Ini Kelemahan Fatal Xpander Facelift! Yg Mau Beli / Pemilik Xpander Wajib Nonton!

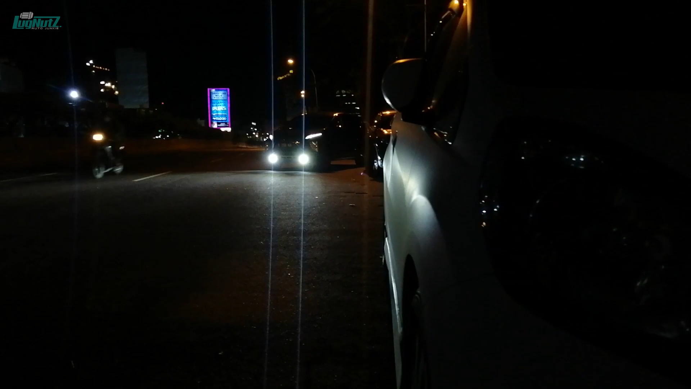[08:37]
Dan teman gue sendiri, dia pun cukup puas karena pas kita driving malam-malam itu kurang lebih hasilnya itu seperti ini.
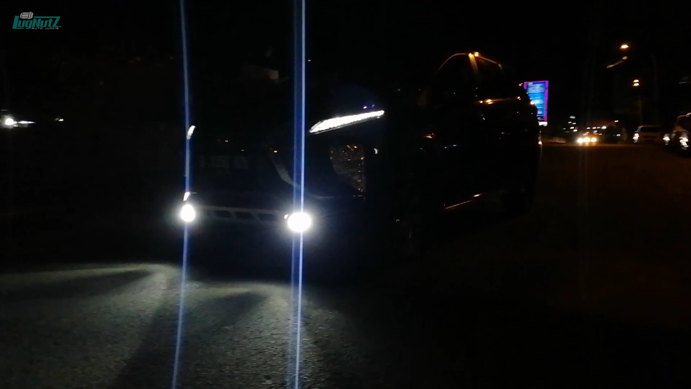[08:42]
Nah, ini kalau gelap, ini fog lamp only, ini kalau nyalain main beam, dan ini kalau nyalain high beam. Nah, fog lamp only aja udah seperti ini, menurut kita itu udah oke banget lah.
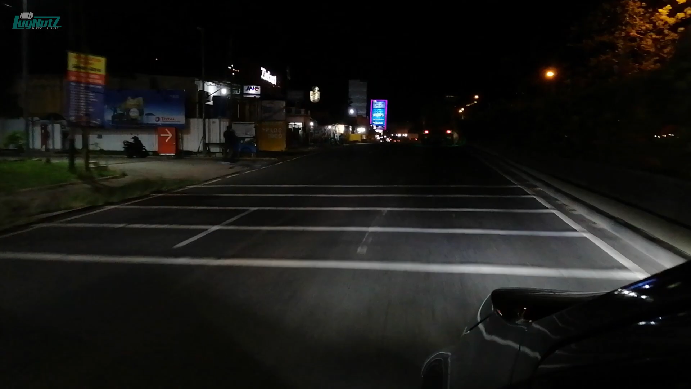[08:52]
Jadi, seperti yang gue bilang, dia jauh lebih recommended dibanding bawaan halogen dari pabrikan gitu ya. Really nice.
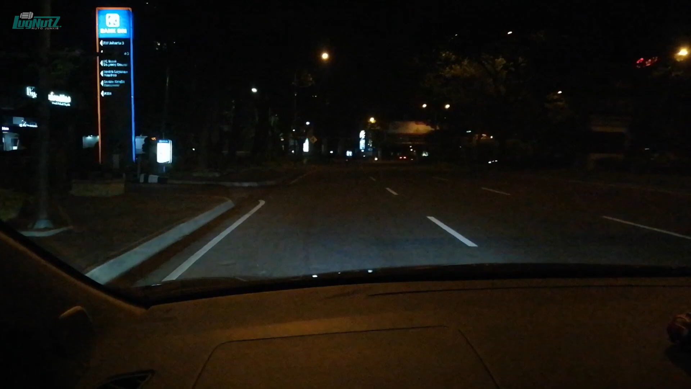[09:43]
Tapi yang ini aja menurut kita udah cukup oke lah, really nice gitu ya hasilnya. Ya, kurang lebih seperti itu.